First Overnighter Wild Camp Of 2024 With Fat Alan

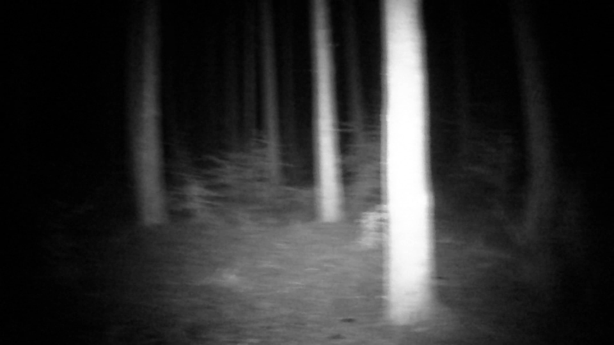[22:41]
I have to keep going through the different brightnesses of the infrared light
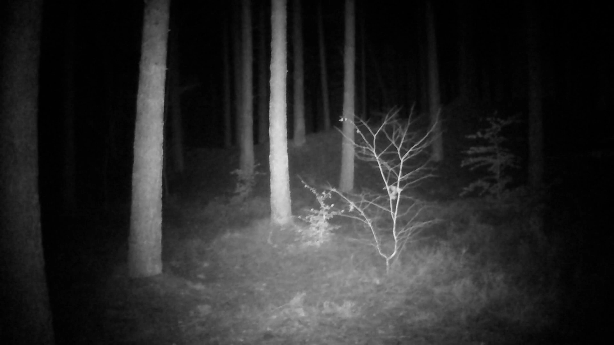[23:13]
Right, that's maximum Right, over there Is where I put the trail camera Right, over there Is where I put the trail camera
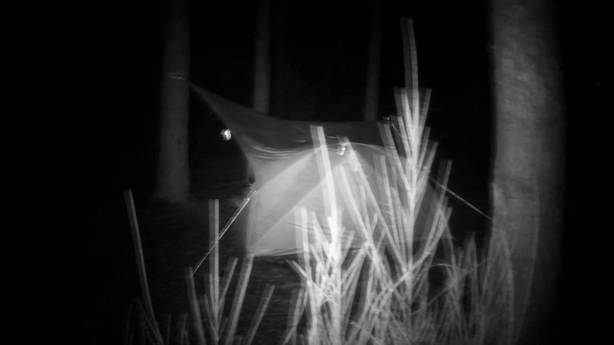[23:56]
So, where did the camp go? Where did the camp go? Right there Right over there There he is Because These things are dodgy
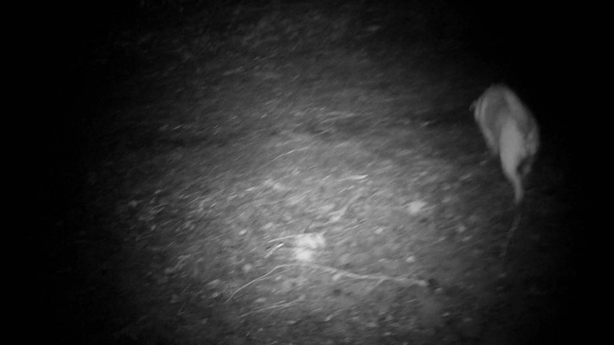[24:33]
Weird Make sure they don't stand on him It's weird wearing these Because There's like a natural zoom Everything Appears Closer
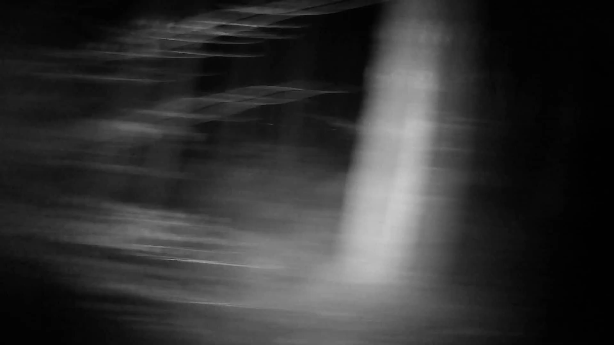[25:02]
At least it's no raining
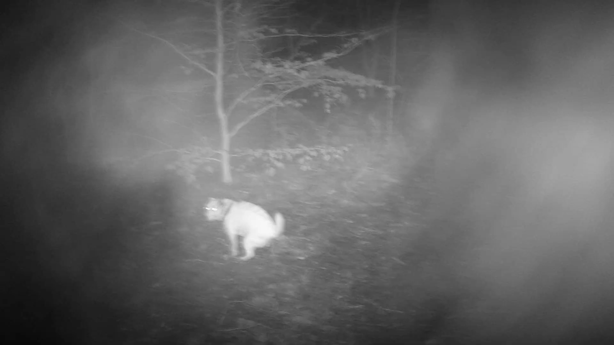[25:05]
Are you taking a shit? I don't have to pick that one up Eh, we're not on a public path Just mark your territory mate Make sure The smell of that poop
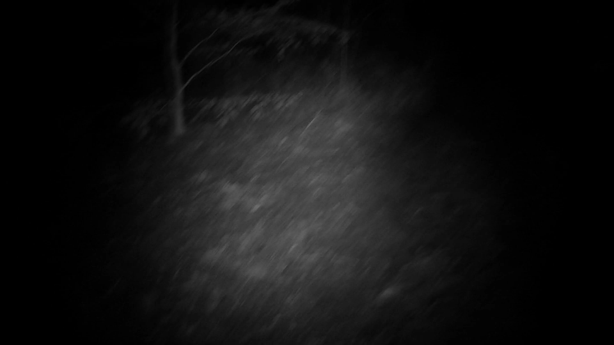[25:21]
That's going to keep all the other animals away